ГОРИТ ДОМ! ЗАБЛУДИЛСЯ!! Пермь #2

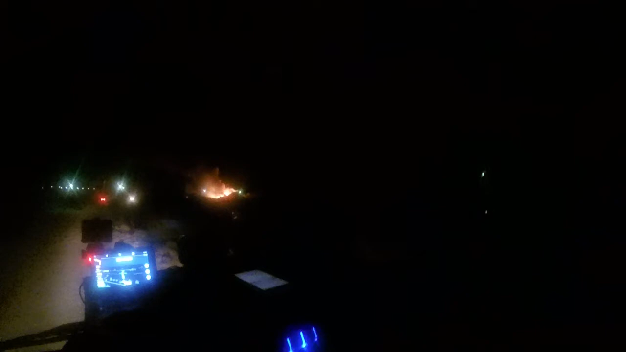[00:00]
так получилось, я заблудился. Видите, здесь пожар, горит чей-то дом. Ребята, приехал я на загрузку в Перми, улица Хабаровская, 42В.